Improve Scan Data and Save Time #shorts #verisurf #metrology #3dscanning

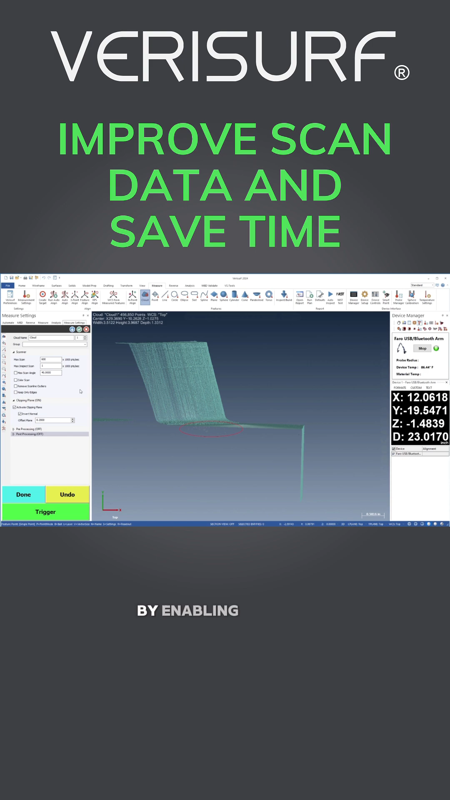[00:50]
the full range of motion of the scan head without having to clean up the data. Real-time scan outlier removal improves scan quality for all inspection and reverse engineering applications.